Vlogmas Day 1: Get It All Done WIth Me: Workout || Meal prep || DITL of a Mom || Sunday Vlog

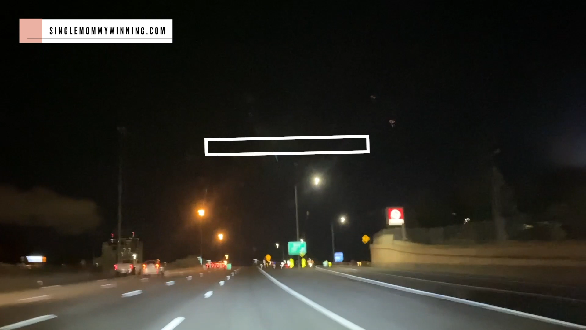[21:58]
Once I finished everything, then I just headed over to go pick up the boys. And that was it for today's video, guys.